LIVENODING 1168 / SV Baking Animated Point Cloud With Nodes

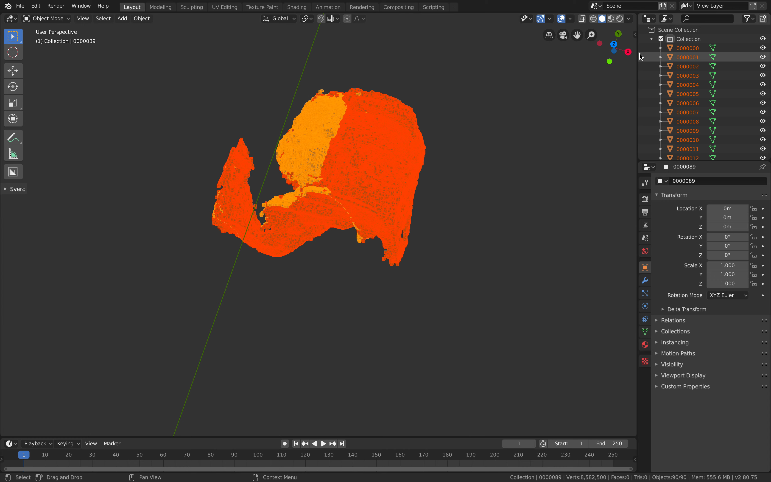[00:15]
It's actually just a bunch of points.
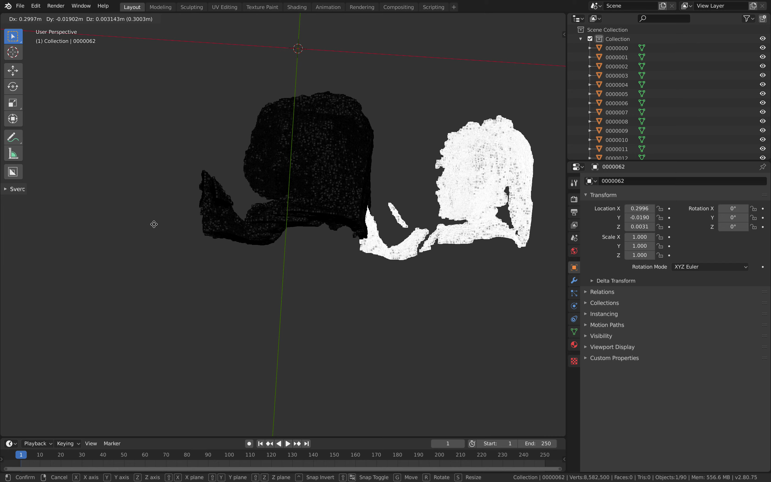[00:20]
You can't really see it in Blender. I mean it doesn't have the color data, but you can still see the points.
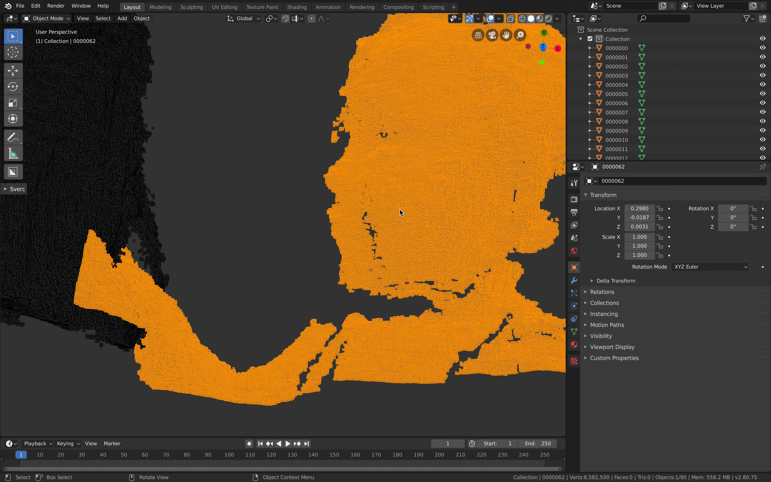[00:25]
So yeah, you can load point cloud data into Blender 2.8 and this one I have almost 100 PLY,
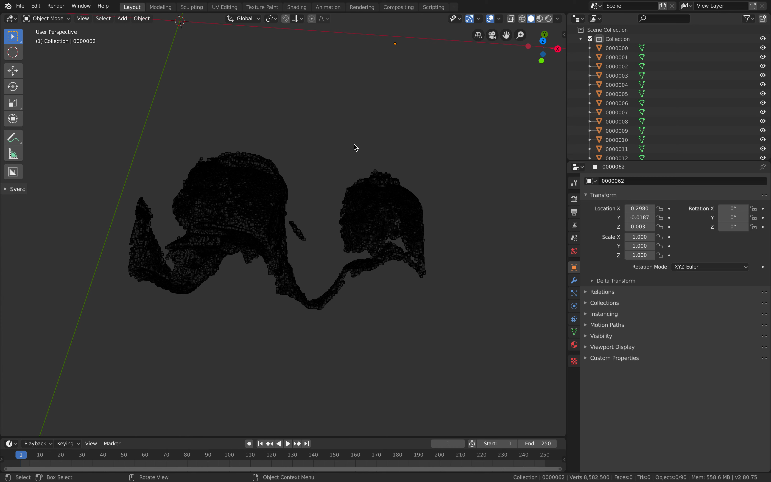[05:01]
And this one actually have all the mesh point cloud data. This one has a lot more. So save this as big point cloud. Point cloud tends to be pretty big. So you need to be careful with this.
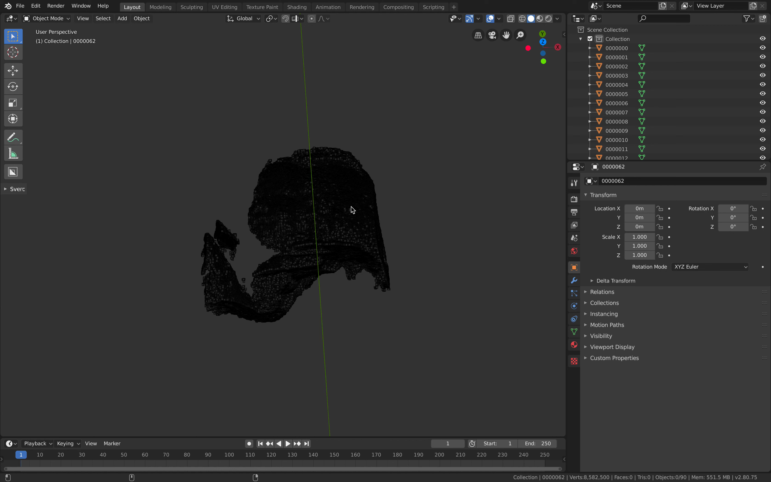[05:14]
Normally it hits 100 megabytes very, very easily. Spectrum nodes file. Append.